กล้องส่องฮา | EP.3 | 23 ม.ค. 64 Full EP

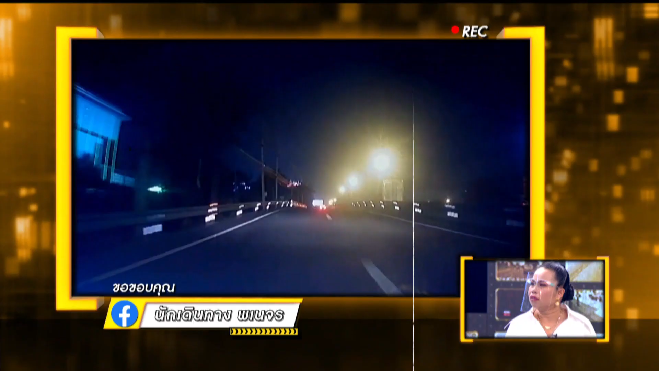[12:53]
นี่นะครับคุณตุ๊กเองครับใช่ครับกลางคืนนะฮะนี่มันก็อาจจะมีแสงแว๊บๆแว๊บๆเนี่ยแยงตาหน่อยนี่รถคันนี้ดูสิครับพี่ตุ๊กก